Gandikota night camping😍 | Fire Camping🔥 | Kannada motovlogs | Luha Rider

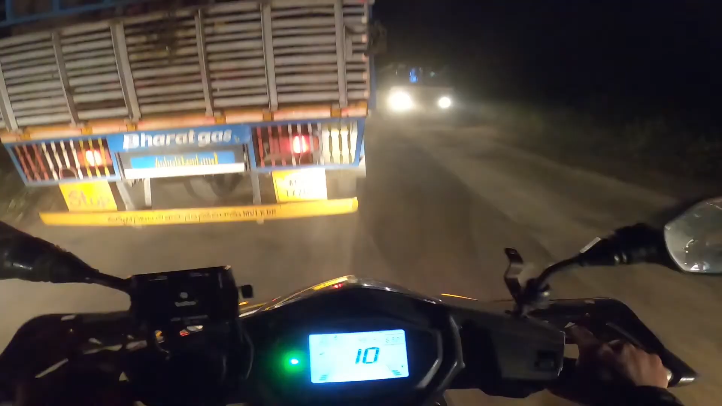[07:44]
ನೋಡಿ. ಈ ಥರ ಓವರ್ಟೇಕ್ ಮಾಡೋಕೆ ಹೋಗ್ತೀರಾ, ಮತ್ತು ಮುಂದೆ ಎಲ್ಲ ರೋಡ್ ಚೆನ್ನಾಗಿರಲ್ಲ, ಅವಾಗ ಸ್ಲೋ ಮಾಡಬೇಕಾಗುತ್ತೆ. ಆಪೋಸಿಟಲ್ಲಿ ವೆಹಿಕಲ್ಸ್ ಇರುತ್ತೆ, ಹುಷಾರಾಗಿ ನೋಡ್ಕೊಂಬಿಡಿ. ನನಗಂತೂ ನೈಟ್ ರೈಡ್ಸು ತುಂಬ ಇಷ್ಟ, ನೈಟ್ ರೈಡು ಮಾಡೋಕ್ಕೆ ನಂಗೆ ಇಷ್ಟ.